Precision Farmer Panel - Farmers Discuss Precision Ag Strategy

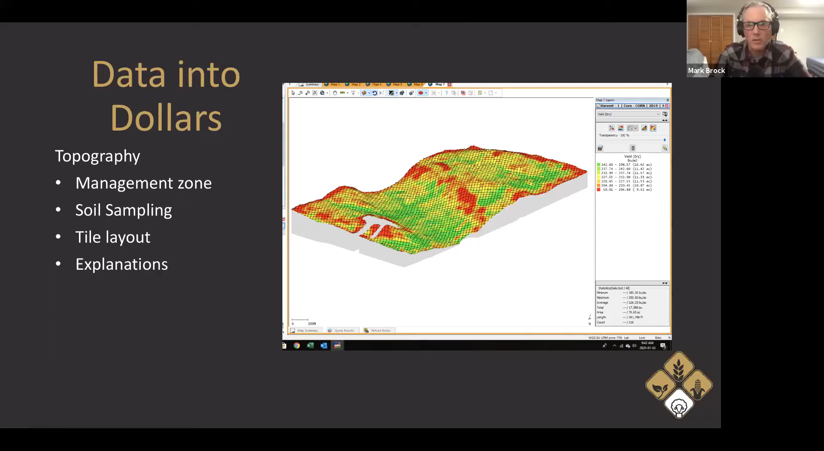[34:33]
um even that little bit of accentuation helps kind of show that yeah this those little bumps are actually yielding less and then uh you know you know have some issues there maybe from an eroded knoll standpoint or just you know creating a different management technique for those areas and you know i think i'm giving almost every platform a shout out here but uh